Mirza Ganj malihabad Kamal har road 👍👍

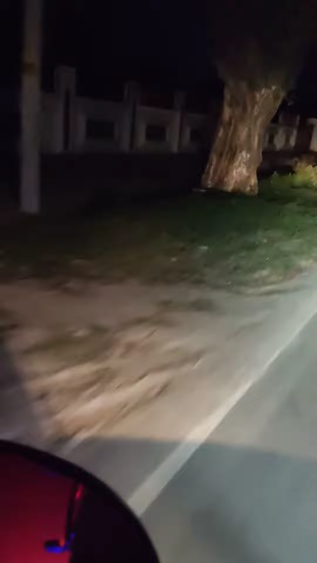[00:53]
मल्याबाद से मिर्दागन से मान के चलिया आप पर एक किलोमेटर की दूरी है सिद्धाद ग्लोबल स्कूल की और यह नाइट में मैं आपको दिखा रहा हूँ कि मैं चल रहा हूँ